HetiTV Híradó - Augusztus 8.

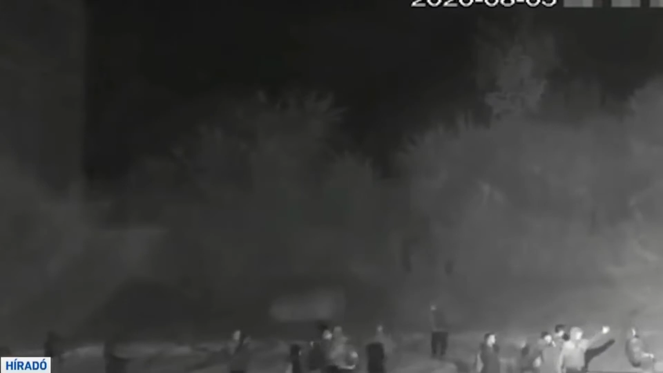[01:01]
Ez napi átlagban 82 kísérletet jelent,
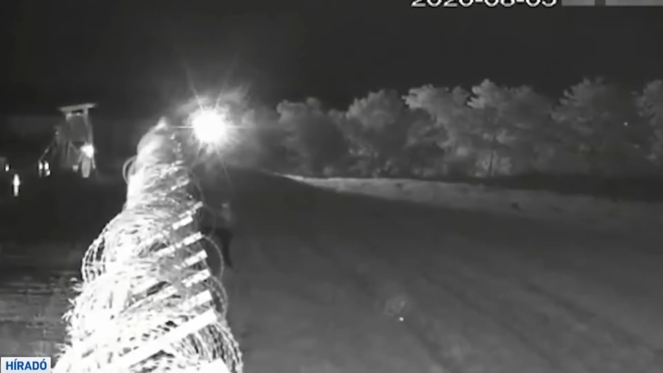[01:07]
közülük naponta átlagosan 30 határsértővel szemben kellett intézkedniük a rendőröknek és katonáknak, tudatta az országos rendőrfőkapitánság vezérőrnagya.
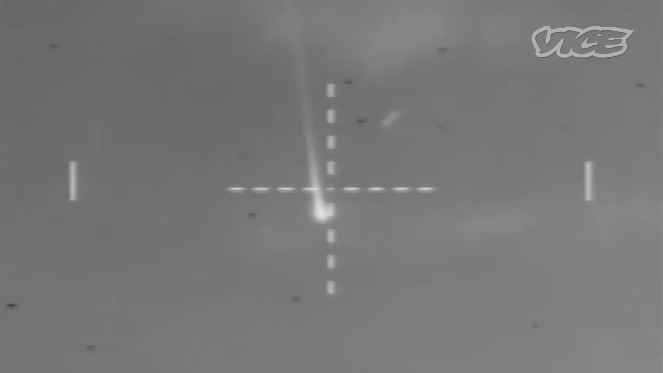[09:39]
Azonban az addig kifejlesztett eszközök jóval nehezebbek, noha nagyobb távolságot is képesek bemérni.